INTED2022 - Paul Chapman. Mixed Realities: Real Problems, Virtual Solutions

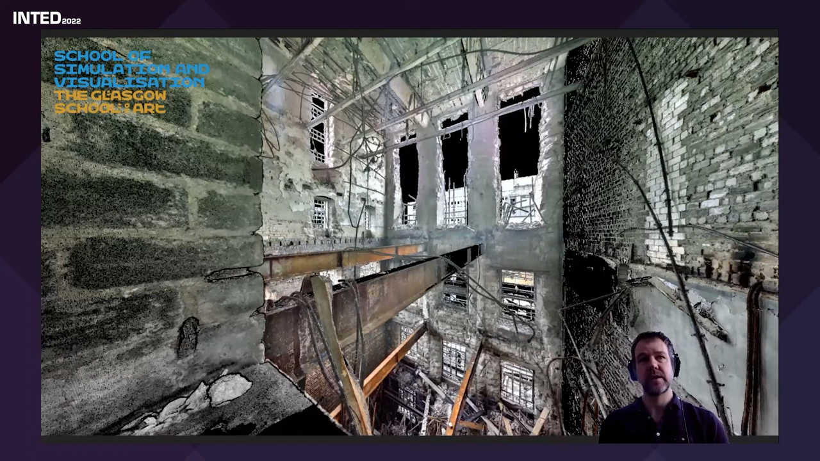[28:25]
there so this is all laser scanned uh data and this is what we'll be teaching our students to do as well is how to use laser scans to laser scanners to accurately model and and capture buildings so here is another scan so this here is the mackintosh this is after the first fire and it takes a long time because you have to go around every single room with the laser scanner scan
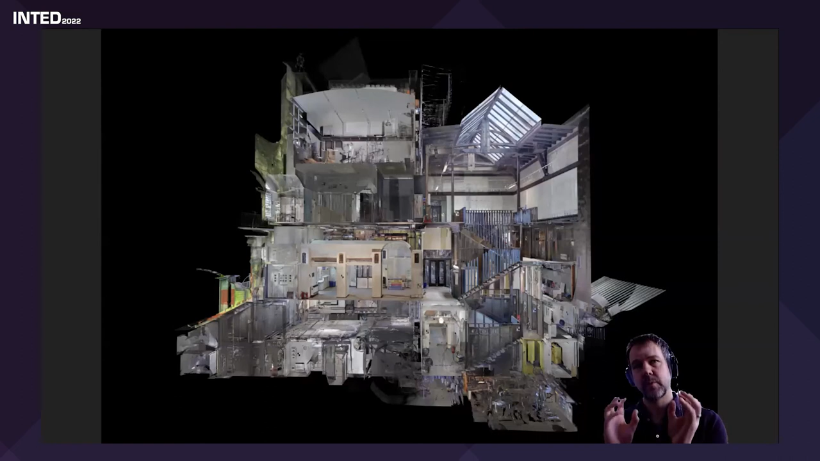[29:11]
it in captures also also captures photographic information but it is really truly beautiful data it's just point clouds it looks like it's a solid object but that's just because of the the density of the points but it's like a doll's house it's like you've uh
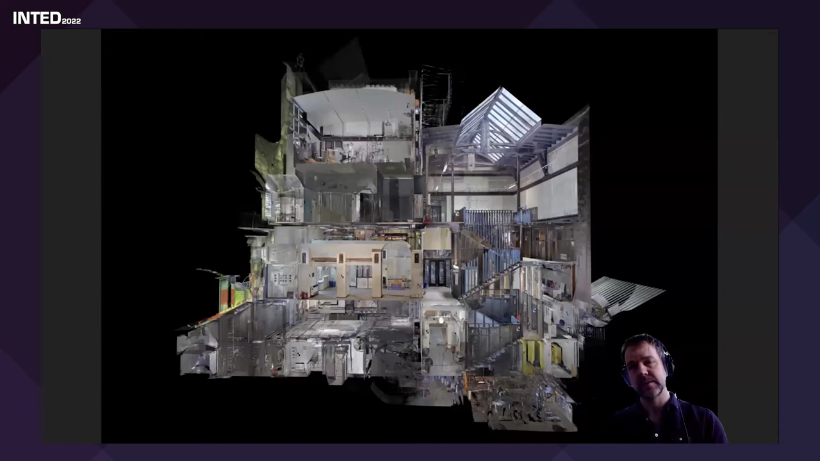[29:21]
you've cut through the doll's house and i can actually just zoom in a bit here and you can see you can actually read the signs
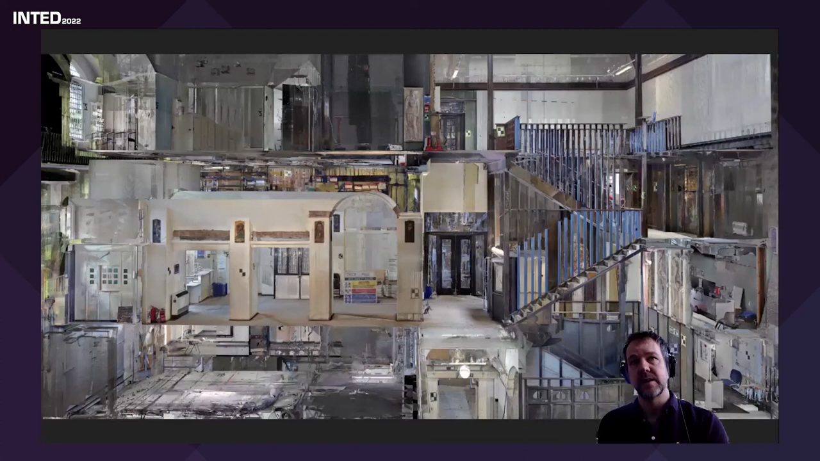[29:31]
if i if i zoom in close enough but this is a accurate model of the the building which which no longer exists anymore so it's a wonderful uh heritage data set that we've got that we've we've managed to capture and we're currently working on how we're going to recreate this actually in in true 3d i've recently i published about i think it was three or four years ago a book that's just on